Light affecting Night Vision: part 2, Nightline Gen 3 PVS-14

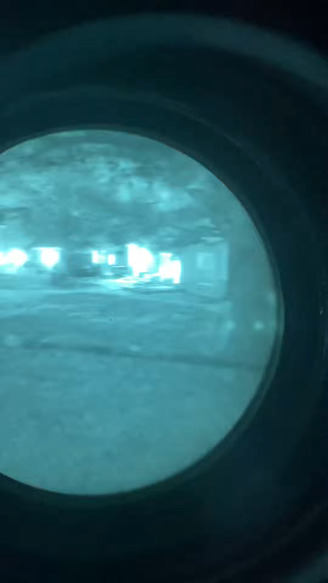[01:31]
So we're going to look over here and we see there's the lighting, the back porch lights. So if you remember how on the last one,
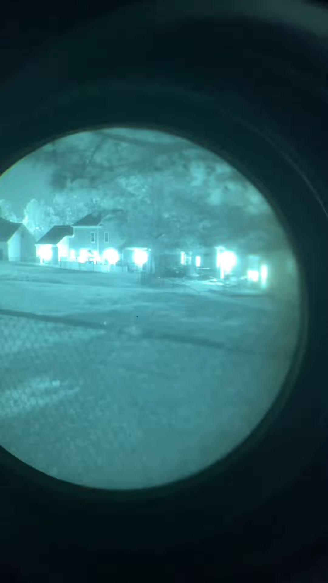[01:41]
uh, you look towards the lights and it gets very intense in the area. So it still does, but, um, it's not, sorry.
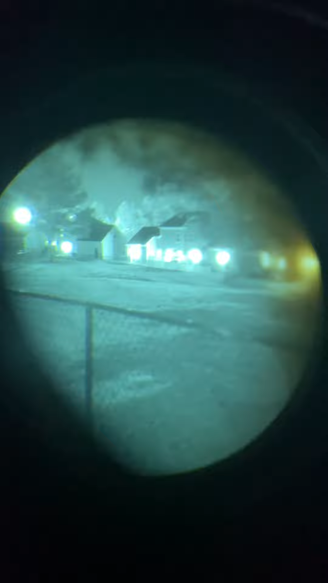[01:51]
So it still does, but it's not as bad as the Gen 2s were. So that is something to consider.
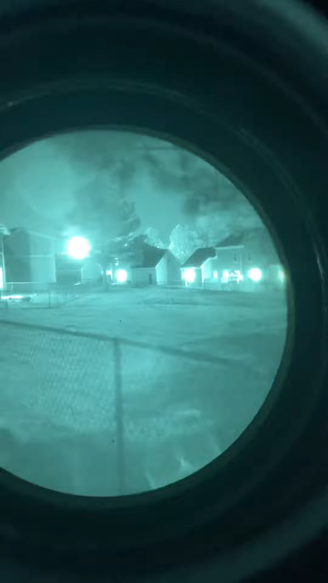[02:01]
So if you're like walking, looking into the light, you're not going to be completely blinded. Um, you'll actually be able to still, uh, negotiate walking into that light. And that's kind of a big deal because sometimes, um, say like you're walking through the woods and you're coming into,
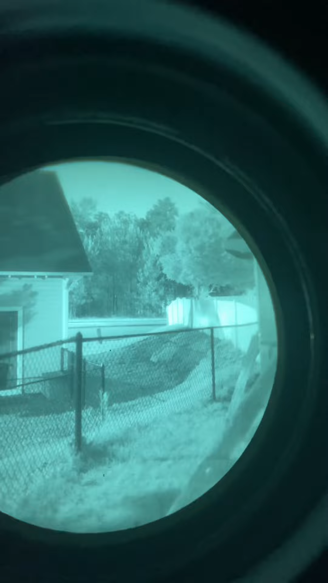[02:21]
you know, a little housing village town, whatever, and you're looking into the lights, you're not going to be blinded, um, coming in from like the wood line and stuff like that. So you can still actually manage it very well and be able to see where you're going and identify, um, you know, potential threats, obstacles, stuff like that.
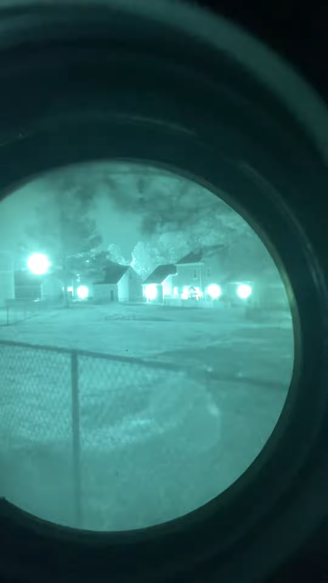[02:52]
So, um, apologize for the way the camera is. I'm holding it with my hand, but, um, it's definitely way more manageable, not as bad as like the issued one. So, um, if you're on the fence of, you know, between like an old Gen 2 refurbished one and a brand new Gen 3 like this,